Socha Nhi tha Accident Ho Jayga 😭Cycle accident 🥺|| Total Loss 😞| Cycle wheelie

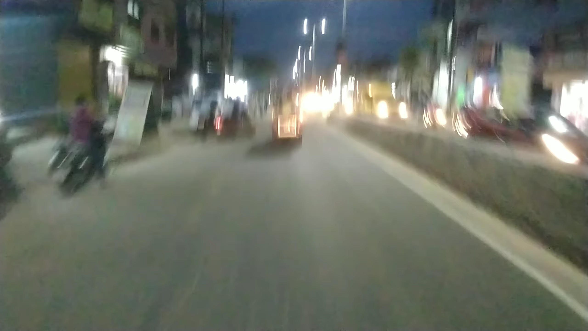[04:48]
तुम अभी भी देख सकते हो शाम का, और ये मतलब ट्रैफिक देखो कितना ज़्यादा ट्रैफिक हो रहा।
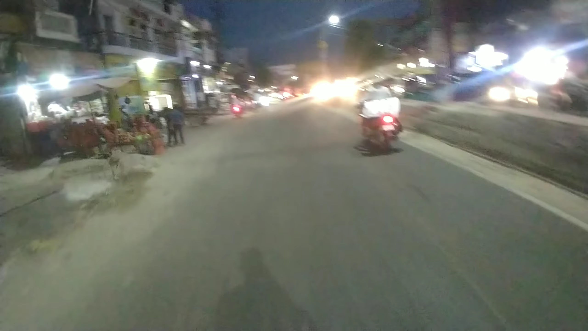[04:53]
तो गाइस उस दिन भी मैं ऐसे ही ड्यूटी जा रहा था, और ड्यूटी जाते हुए ना मतलब मैं लेफ्ट लेकर ना पुल के नीचे से क्रॉस कर रहा था,